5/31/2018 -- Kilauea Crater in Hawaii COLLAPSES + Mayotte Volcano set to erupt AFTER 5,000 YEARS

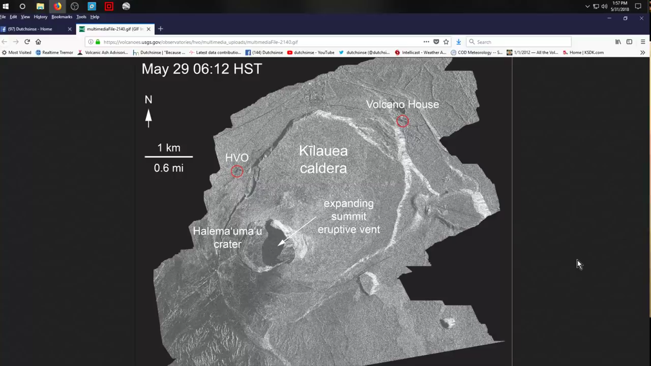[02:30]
And it's now creeping out into the greater caldera. And I'll show this to you on Google Earth. I mean, you get the picture here of how big this is getting. This is a really, really big open pit that's opened up here.